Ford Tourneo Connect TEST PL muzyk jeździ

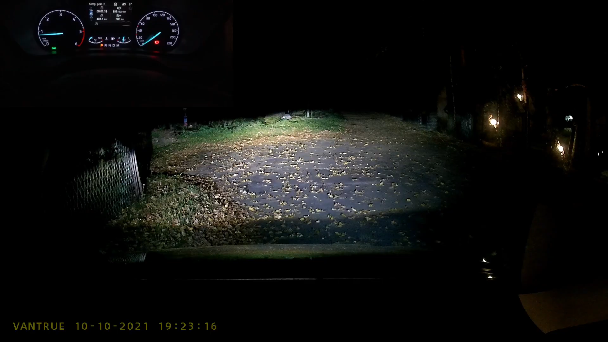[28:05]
północy będziemy na miejscu no i proszę ksenony bez autopoziomowania z regulacją
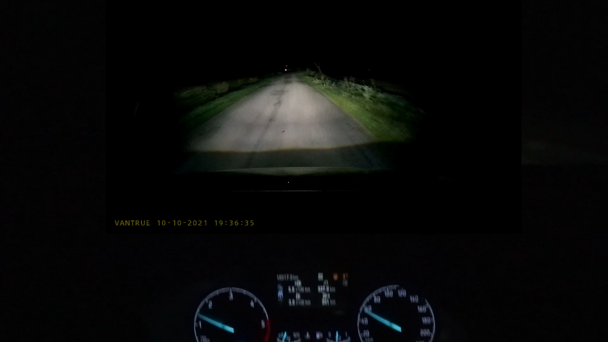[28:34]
no światła robią wrażenie drogowe teraz mijania na tyle dobrze się jedzie że ksenon mi odpowiada nie tęsknię za biledem u mnie czy nowoczesnymi ledami matrixowymi w innych autach jak choćby jak choćby Moimex Superbie w mojej skocinie i znowu drogowe no wiem, że ta kamera jest bezlitosna dla świateł no ale
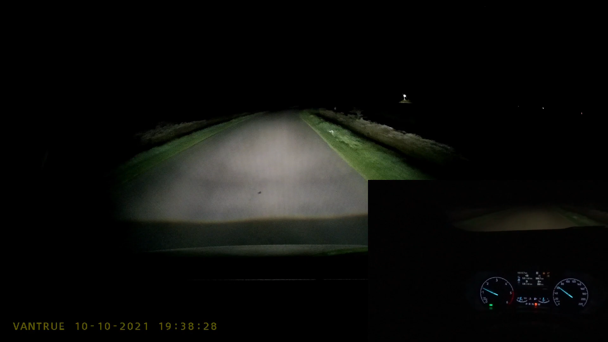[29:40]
regulacja działa także można sobie zdjąć te światła zostawić bardzo nisko gdybyśmy mieli taką potrzebę no i tyle sprysków nie ma na lampach autopoziomowania nie ma także a ksenony są i świecą fajnie jeszcze przeciw głowę za 500 metrów skręć w lewo
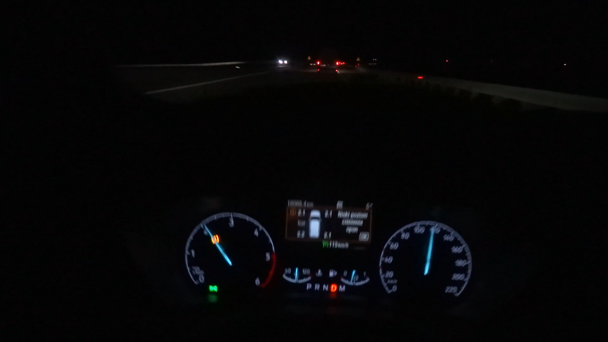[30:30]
mi się komunikat niski poziom ciśnienia opon mamy też w momencie gdzie kreska opiera się właśnie tutaj
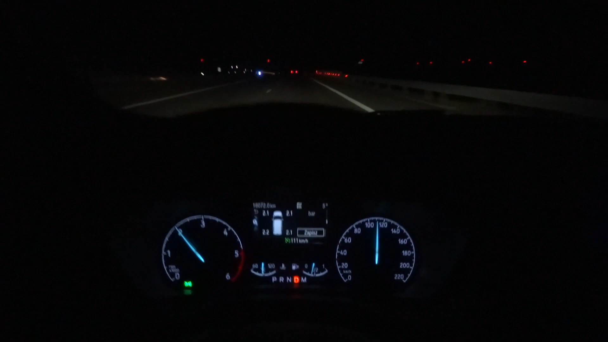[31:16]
kliknąłem zapisz zapisałem i kontrolka ciśnienia
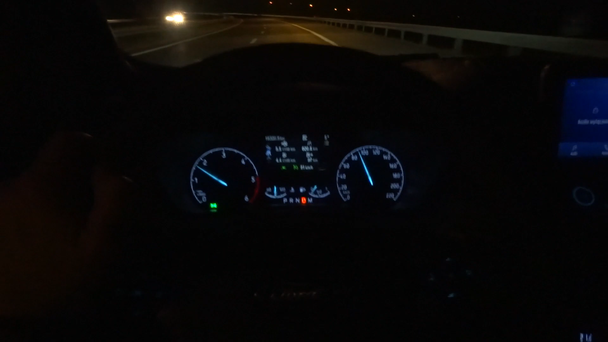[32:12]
doczłapię się do tej Warszawy do mety bez konieczności tankowania no świetnie ktoś jedzie pogratulować na tych światłach już prawie nic nie widzę a było to na tak odległym pasie to w temacie oślepiania światłami bo to niedawno w tej serii moich filmów ulubiony był temat oślepianie światłami no ale to może nie na nie na ten film kwestia do rozwinięcia